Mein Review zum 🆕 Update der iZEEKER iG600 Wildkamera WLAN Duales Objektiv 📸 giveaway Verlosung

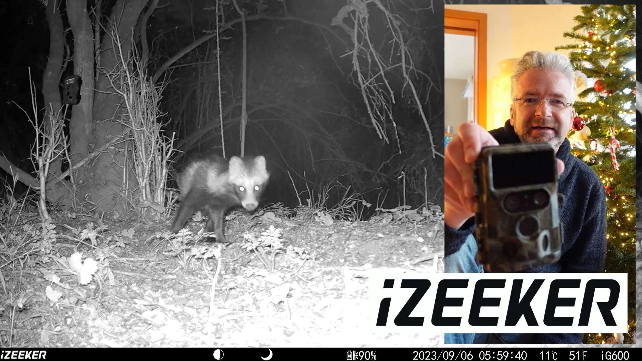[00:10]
Diese Eiziger IG600 habe ich jetzt gut ein Jahr lang. Ich habe sehr gute Erfahrungen mit dieser Kamera gemacht und jetzt hat Eiziger ein Nachfolgemodell bzw.
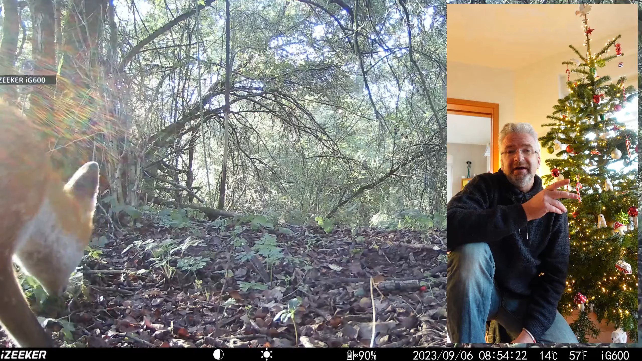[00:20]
ein Update gebracht. Natürlich gehören dazu hin und auch weiterhin die besonderen Eigenschaften einer Duallinsenkamera.
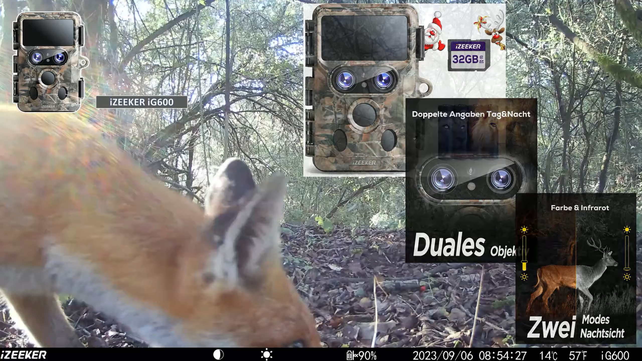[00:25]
Was das heißt, schauen wir uns gleich noch an.
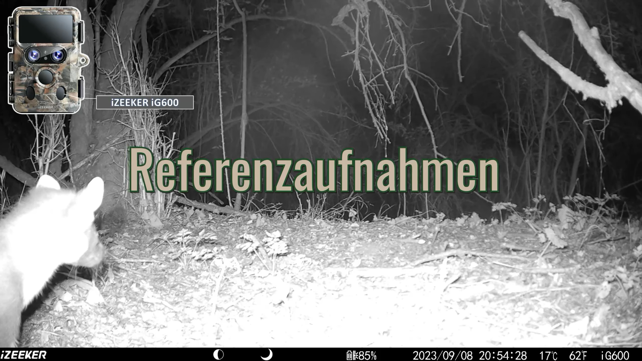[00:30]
Und so wie es ihr von mir gewohnt seid, geht es mir hier nicht um eine Technikschlacht, euch mit technischen Daten zu erschlagen. Das könnt ihr letztlich selber tun, euch die Daten einsehen. Nein, mir geht es jetzt hier darum die Referenzaufnahmen zu zeigen.
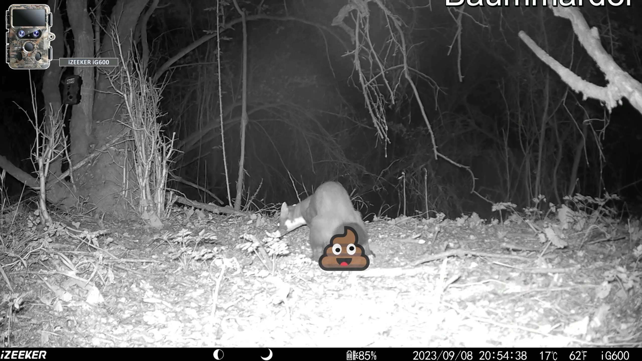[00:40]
Also echte Aufnahmen, die ich mit diesem Wildkamera Modell bei mir im Garten oder aber eben im Revier draußen mit Wildtieren gemacht habe.
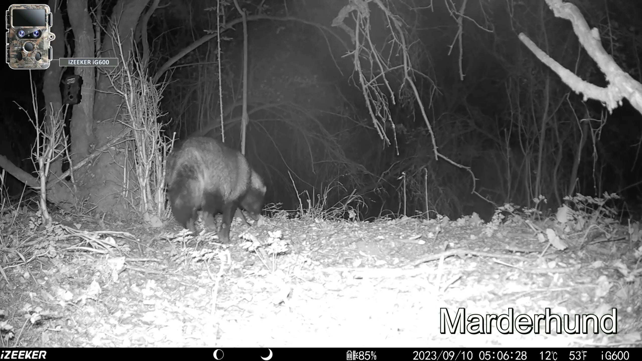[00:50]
Und so könnt ihr euch selber einen Eindruck verschaffen, was kann die Kamera leisten und wie kommt das letztlich wirksam vorm Betrachter an. Es ist mir aber auch wichtig,
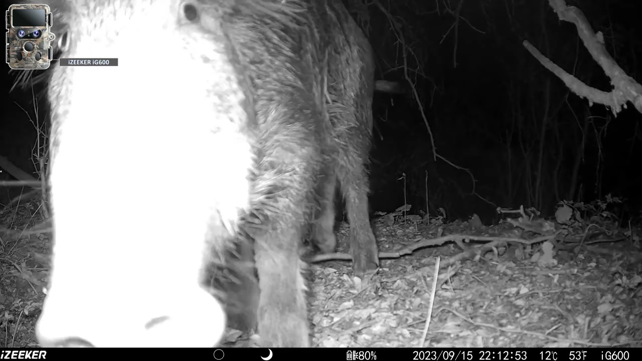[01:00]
euch die besonderen Merkmale dieses speziellen Wildkamera Modells vorzustellen. Und genau auf diese Besonderheiten ziehe ich gleich ab und werde sie euch vorstellen und das ein bisschen griffig anhand der Referenzaufnahmen zeigen. Diesmal will ich gar nicht so viele Worte verwenden, sondern die Eiziger soll mal selber sprechen und zeigen mit den Referenzaufnahmen, was sie leisten kann.
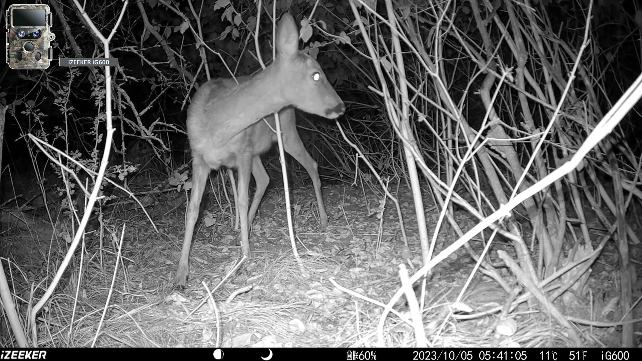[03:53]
nicht einen ausgeprägten Bewegungsimpuls oder Wärmeimpuls abgibt, dann funktioniert das nicht. Aber wenn dann ordentlich was los ist, dann funktioniert das wunderbar.
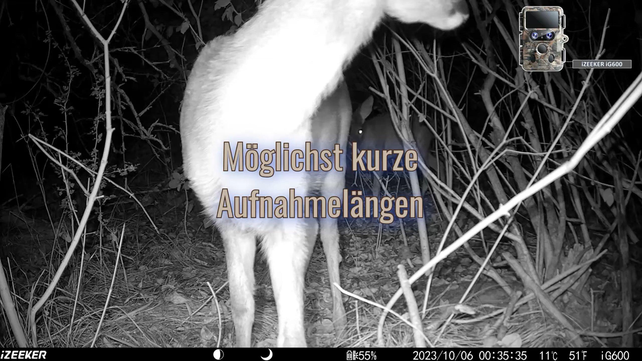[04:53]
Da kann man sich eine Menge ersparen, denn in der Regel sollte man kurze Videolängen wählen, um Speicherplatz auf der Speicherkarte zu schonen. Aber durch die automatische Verlängerung nimmt die Kamera eben dann weiter auf, wenn sich wirklich was abspielt.
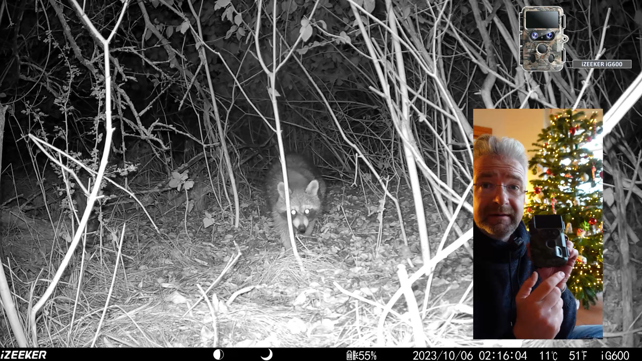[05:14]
Die Besonderheit einer solchen Dual-Linsen-Kamera ist letztlich die Doppeloptik, die Dual-Linsen.
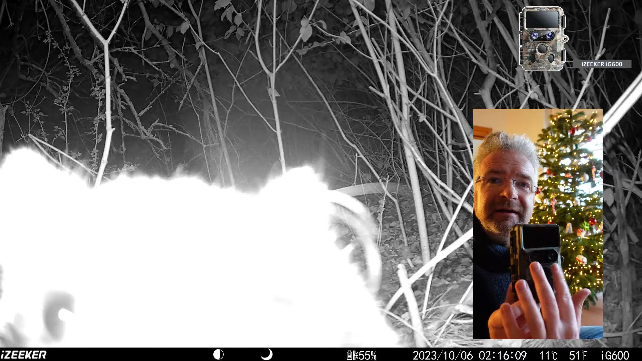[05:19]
Die haben nämlich die Eigenschaften,
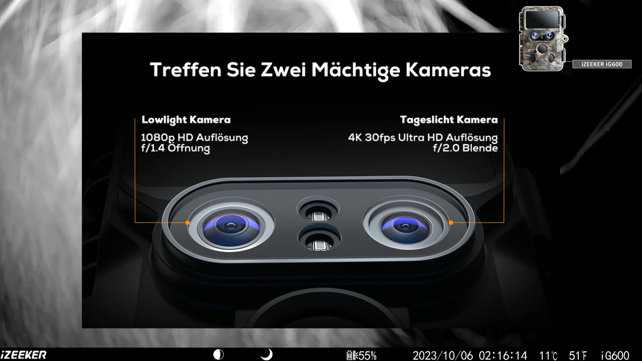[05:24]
dass eine Optik dafür da ist, um Tageslichtaufnahmen zu machen, dort die Stärken für Tageslichtaufnahmen auszuspielen und eine Optik, die für Aufnahmen bei Dunkelheit, bei Nachtaufnahmen entsprechend ausgerichtet ist.
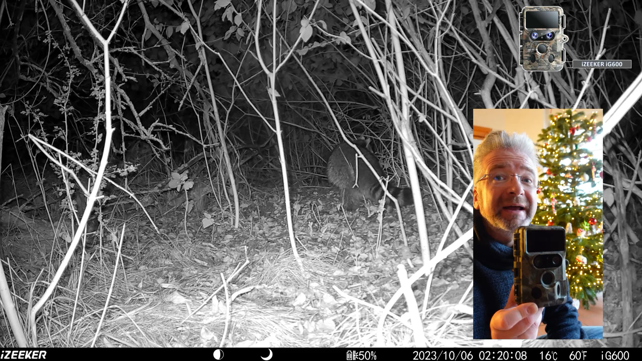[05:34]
Da werden nämlich die Infrarotleuchten eingestellt, um die Dunkelheit zu erleuchten und dann werden Schwarz-Weiß-Aufnahmen mit der Infrarotbeleuchtung gemacht.
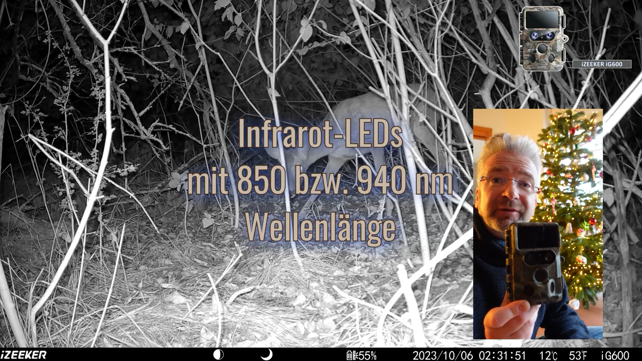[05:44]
Das ist eben eine der Besonderheiten dieser Dual-Linsen-Kamera der IG600, dass sie eine Optik für Tagaufnahmen und eine für Nachtaufnahmen hat. Fundamentaler Vorteil ist der Entfall des Filterklackens, welches bei normalen Kameras durch Zu- und Wegschalten des Infrarotfilters auftreten würde.
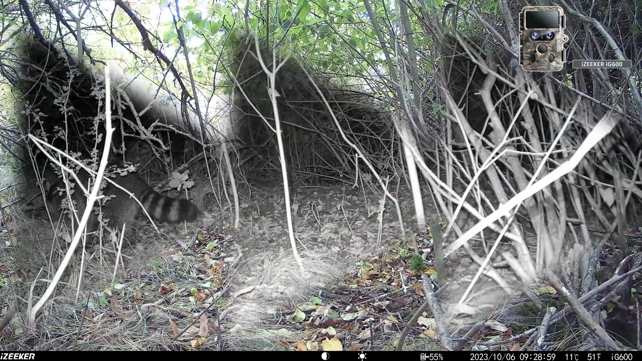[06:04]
Der ambitionierte Betrachter wird feststellen, dass der Sichtwinkel der beiden Optiken zwischen Tages- und Nachtaufnahmen unterschiedlich ist. Das muss man bedenken. Bei Nachtaufnahmen schalten sich die Infrarotbeleuchtungen hier ein,
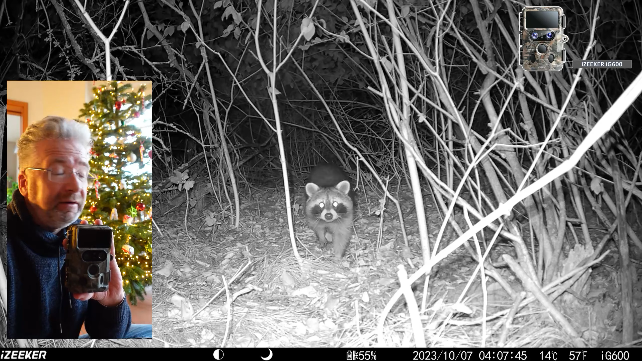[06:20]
das sind Infrarot-LEDs, und die imitieren dieses Infrarotlicht, eine spezielle Wellenlänge. Und weil bei Tagen dieses Infrarotlicht störend ist, gibt es tagsüber normalerweise einen Infrarotfilter, der bei dem Sonnenlicht, beim Tag, eben dieses Infrarotlicht wegfiltert.